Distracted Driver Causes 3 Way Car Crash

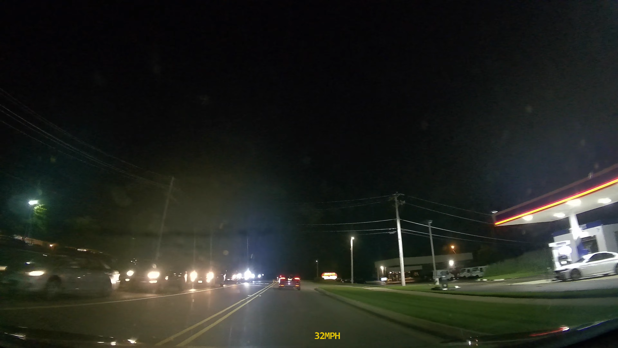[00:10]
This is why you should not be using your cell phone while driving. Whoa!